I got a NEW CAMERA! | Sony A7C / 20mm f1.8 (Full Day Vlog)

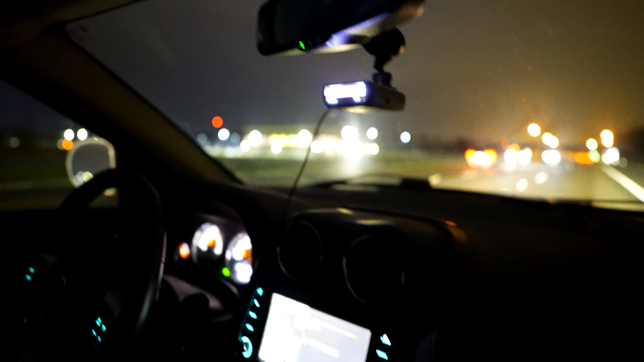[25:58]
What's crazy, too, is as dark as it is, it keeps focus.
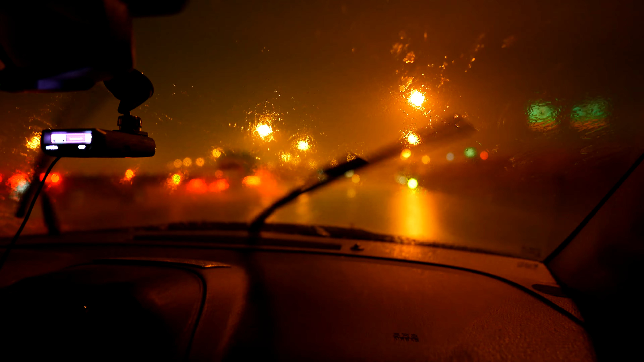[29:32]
It's so loud out here, man. Let me get some microphone action. We out here in the rainstorm, y'all. I don't even know. I think you could probably hear me. We out here in the whole ass rainstorm.